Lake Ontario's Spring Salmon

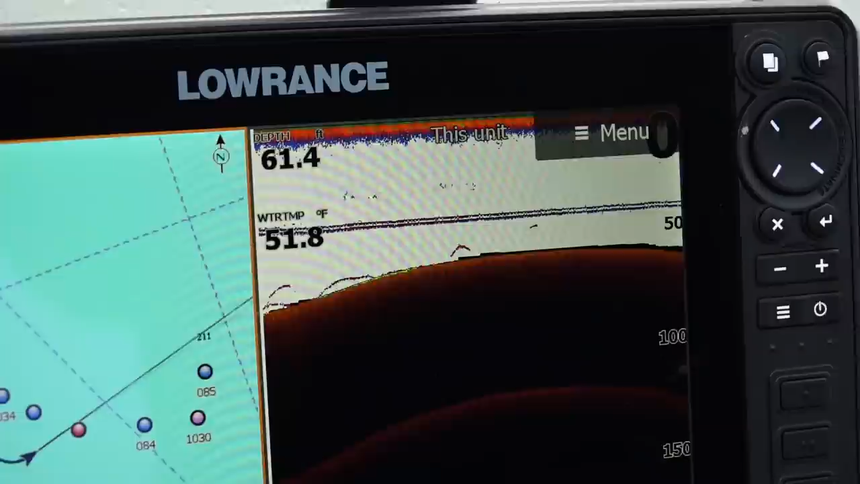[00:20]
On screen: depth 61.4 ft, water 51.8°F
Fishing the Niagara Bar is something every salmon fisherman should experience. The good old days of salmon fishing are here and now, this week on Fishing 411.
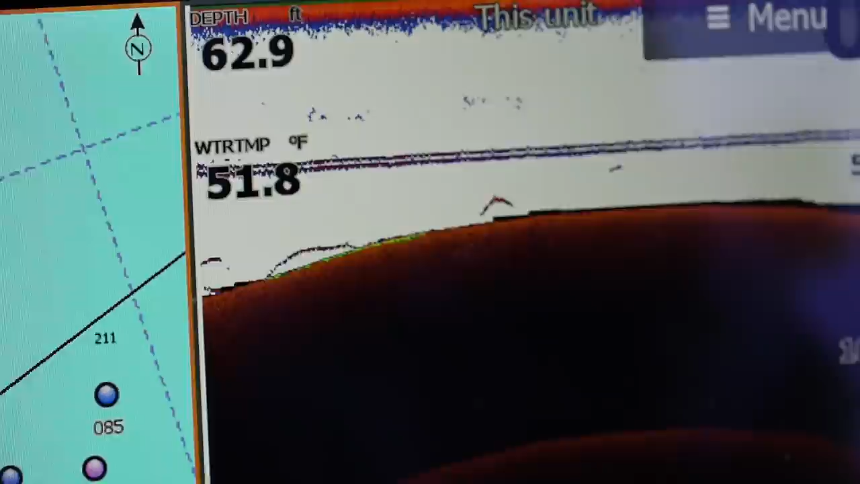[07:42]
On screen: depth 62.9 ft, water 51.8°F
And a lot of times when people think about king salmon, they think they gotta go deep, which we're fishing deeper water today, but because that surface temperature is in that 50,